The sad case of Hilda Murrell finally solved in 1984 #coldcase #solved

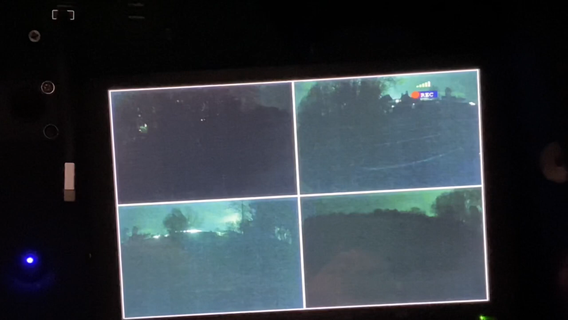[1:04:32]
The light in the car park gone off, so that's the view we've got. Okay.